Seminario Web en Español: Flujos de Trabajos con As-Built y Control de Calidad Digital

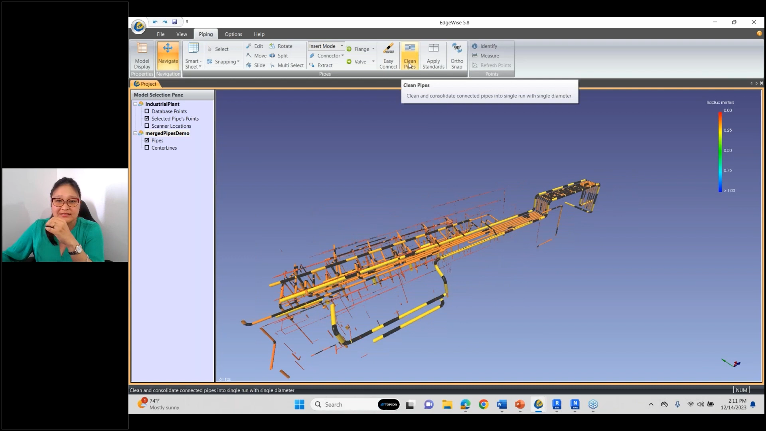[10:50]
Le digo, quiero limpiar mis tuberías con cierta tolerancia.
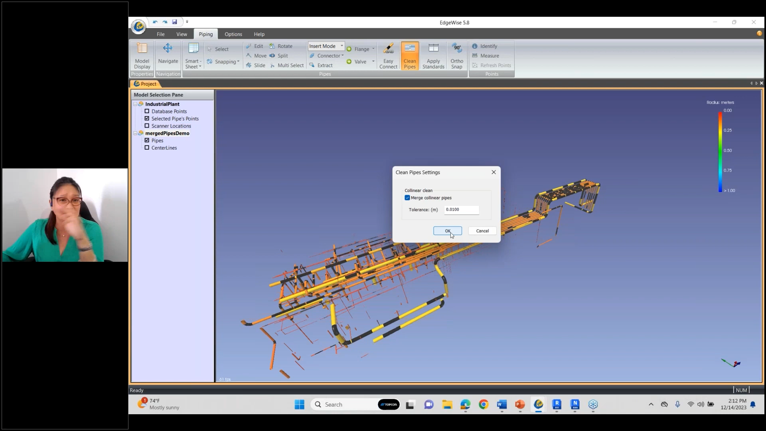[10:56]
Lo dejo de manera automática y le digo, ok, va a ser una limpieza total de mis tuberías.
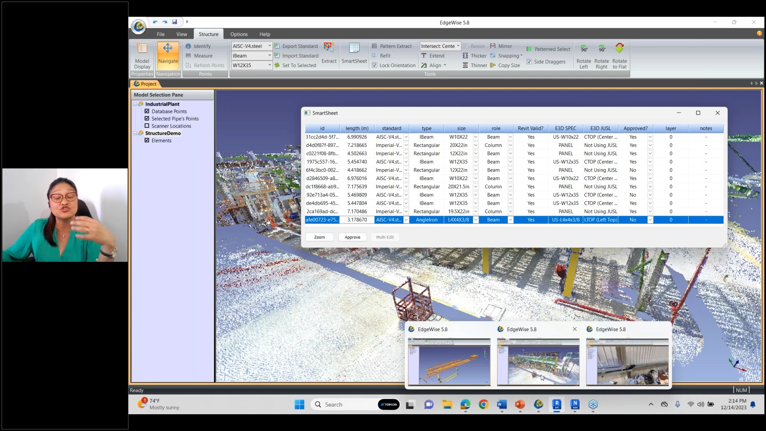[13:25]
el módulo de estructuras dentro del Edgewise.
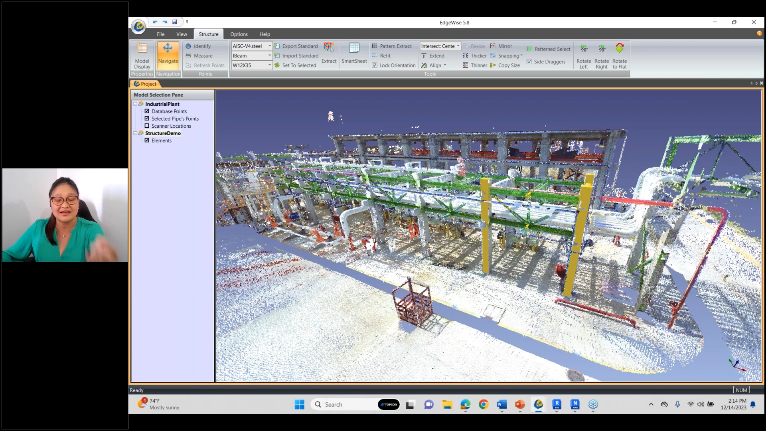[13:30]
Si ustedes pueden visualizar es la misma planta, solo yo lo he separado para un tema de que puedan entender y no se confunda
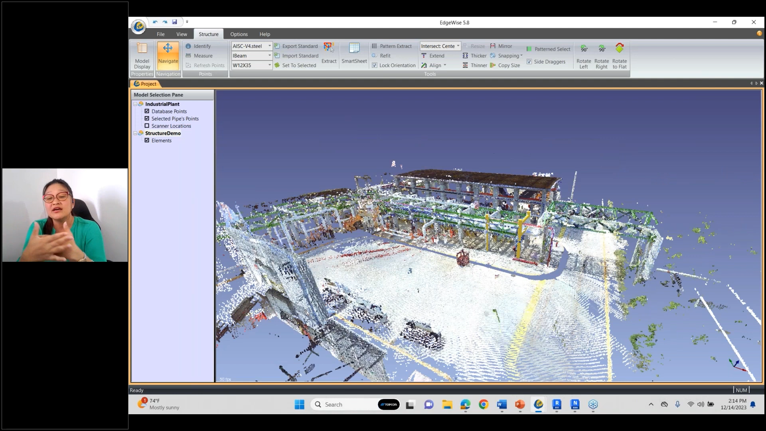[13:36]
a la hora de explicar la parte de tuberías con la parte de estructuras.
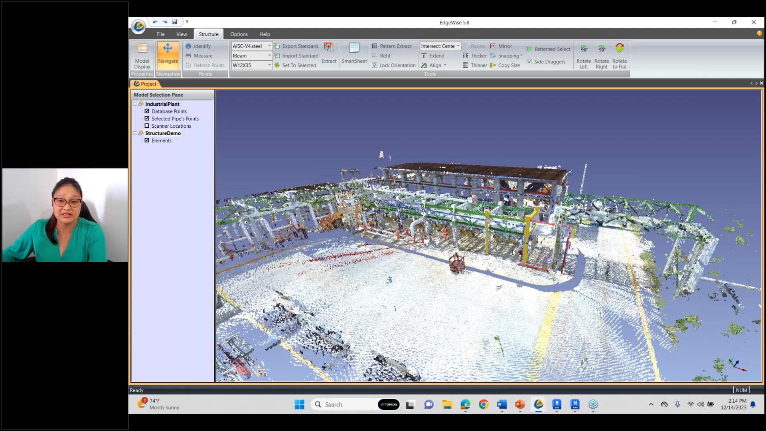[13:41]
Entonces, ahora tenemos estas estructuras en las cuales yo ya he seleccionado cierta información para que lo visualicen ustedes.
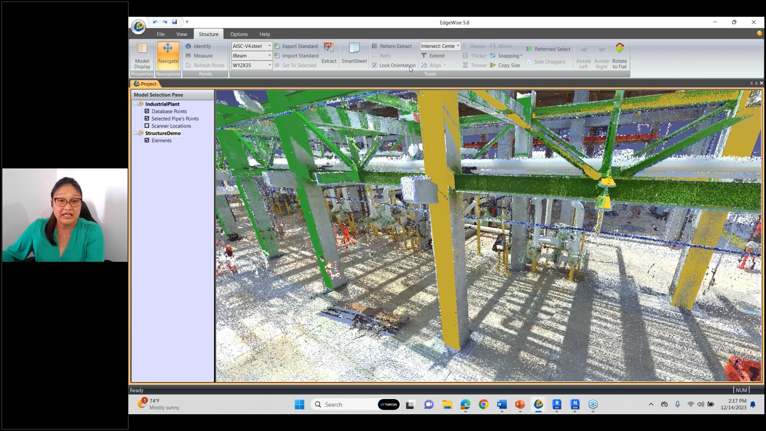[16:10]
Por ejemplo, yo les voy a modelar algo pequeño como esta viga que me está faltando y le digo, extraenme esta información, esta viga que te selecciono, tal como yo lo hice en la parte de Piping.
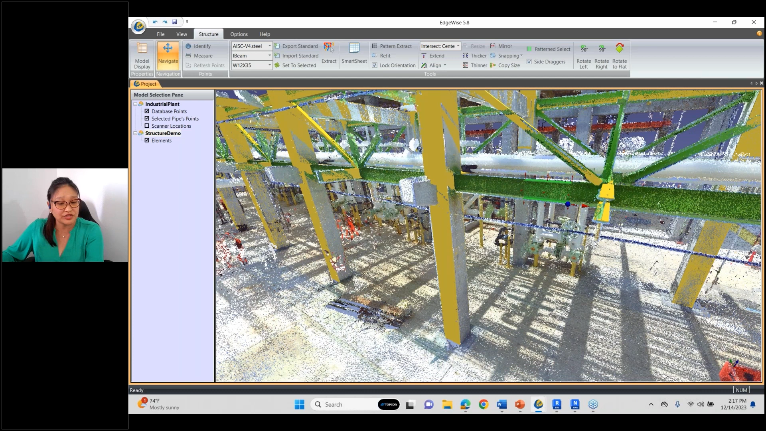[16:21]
Es la misma herramienta que ustedes pueden observar, es la misma herramienta y yo lo puedo seleccionar y la puedo modelar. Yo puedo también extenderlo y le digo, extiéndeme esta información,
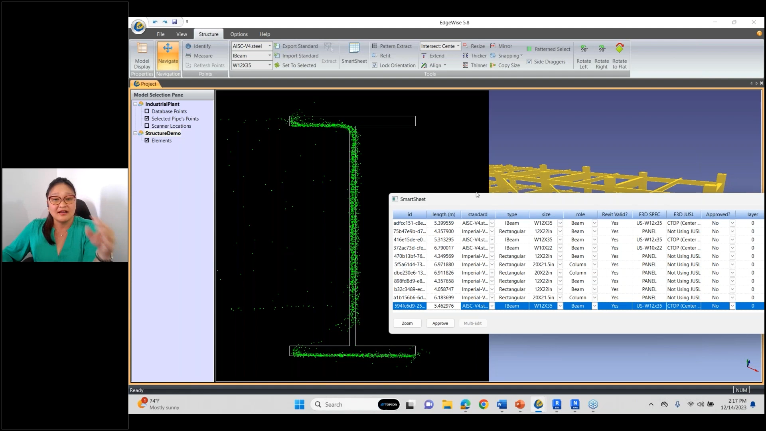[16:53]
Para mí, está en la información que debe ser. Está en la parte de color verde, como les comentaba, en la parte de Piping,
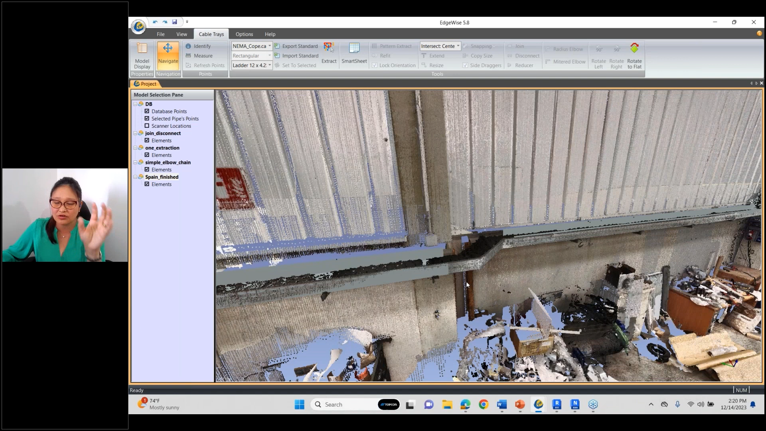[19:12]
¿Ok? Entonces, vamos a empezar. Ustedes están viendo esta información de esta bandeja eléctrica.
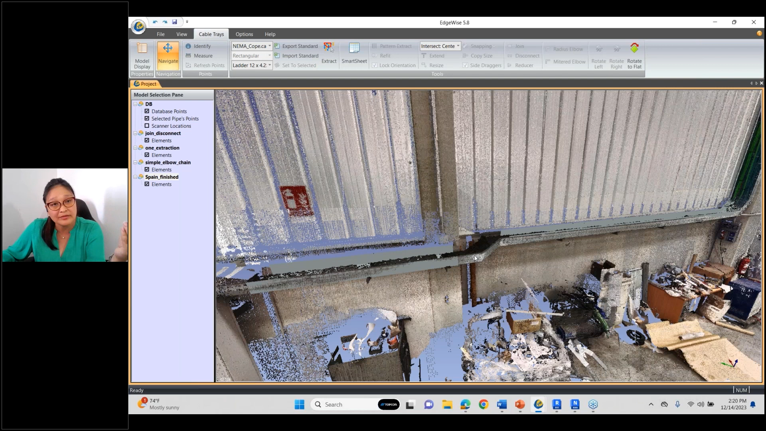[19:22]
Yo lo que voy a hacer, la misma herramienta que tengo en la parte de piping y estructura, la voy a utilizar en mis bandejas eléctricas. Selecciono, una vez que ya selecciono, le digo, mira, yo quiero,
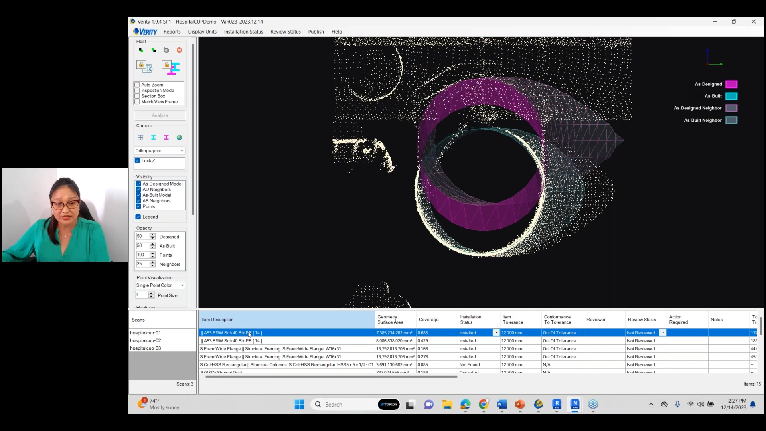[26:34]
Entonces, si se podrán dar cuenta, son todos los elementos que yo he seleccionado en mi Naviswork para poderlos analizar.
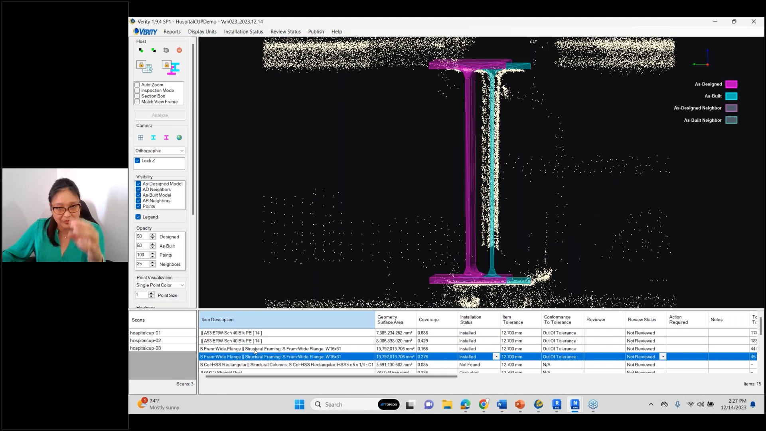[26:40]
Ahora, voy a pasar a explicarles un poco de lo que estamos observando en mi pantalla 3D.
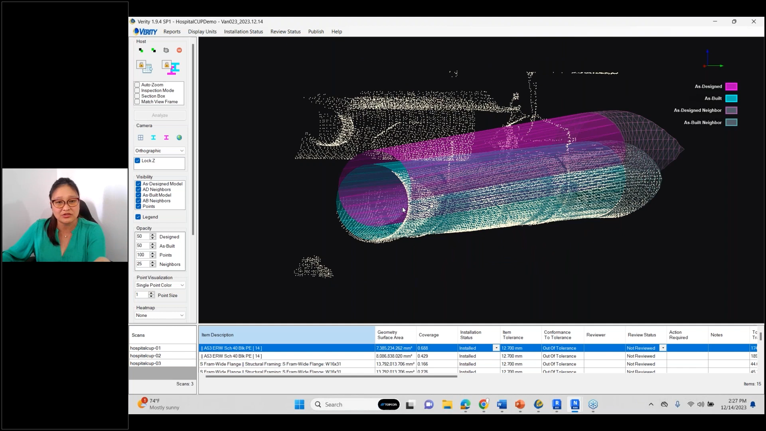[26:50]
Si bien es cierto, este es un elemento, es una tubería, voy a quitar mi nube de puntos para que podamos observar realmente lo fuera de tolerancia, cómo se ha movido, cómo lo han diseñado, cómo lo han instalado.